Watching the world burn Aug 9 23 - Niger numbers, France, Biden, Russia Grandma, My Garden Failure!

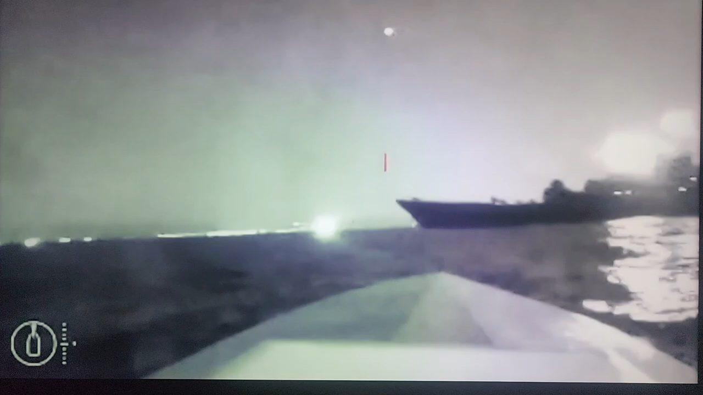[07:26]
So this is old news, but this is the pictures coming off of the drone.
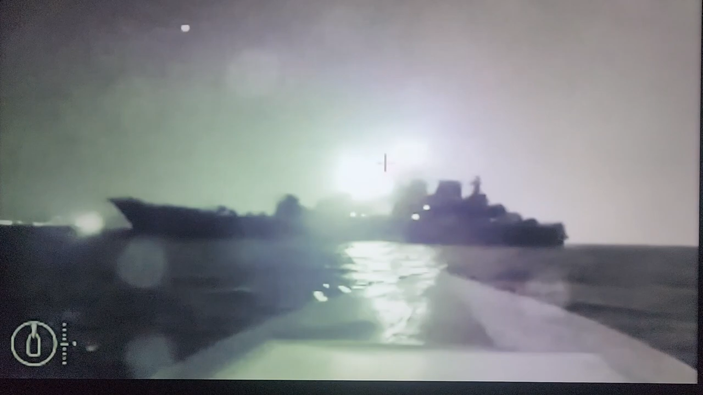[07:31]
I guess it was beaming it back to the British troops that were navigating this drone towards the Russian tanker. And isn't this crazy? I mean, we can kind of watch war real time from the devices that are used. It's maneuvering in to hit the this.
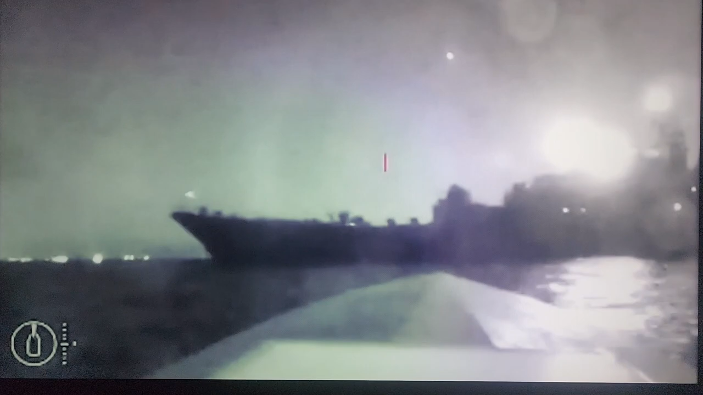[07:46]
This is a small oil tanker. I don't know if you've been following the news or not.